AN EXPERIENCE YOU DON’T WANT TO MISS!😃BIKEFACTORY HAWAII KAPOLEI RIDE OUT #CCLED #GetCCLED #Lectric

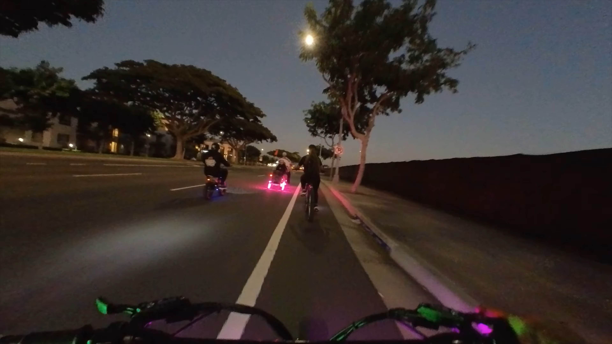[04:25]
Hey, can I take a second to mention, look how beautiful the lights are lighting up this ride, because I don't know if you've seen any of my previous videos of like the Kapolei Bike Factory ride.
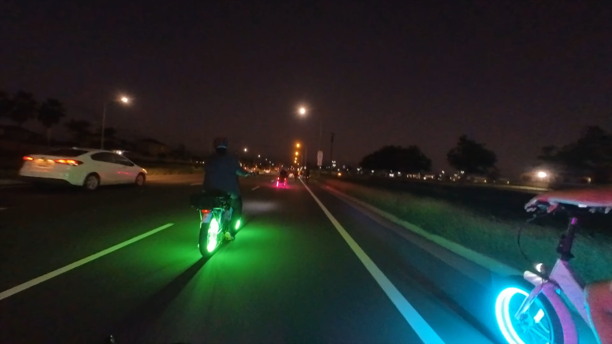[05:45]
Mona just was pointing out that tonight, it looks like the pack is a lot tighter instead of being spread out. Because I had times where like the front pack would run away from the rest of us and I, you know, get left behind. But tonight is different. It's nice. We're all together. And it's going to be our first stop over here coming up on the right.
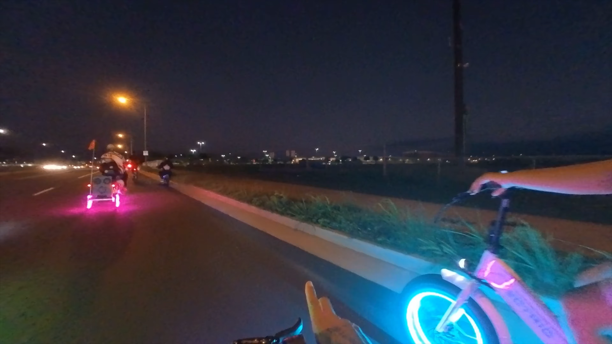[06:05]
This is Kamakana Ali. Wendy's over here. And I believe that's what, Jollibee? It's the first stop. Regroup. There you go. Wow, look how many people get.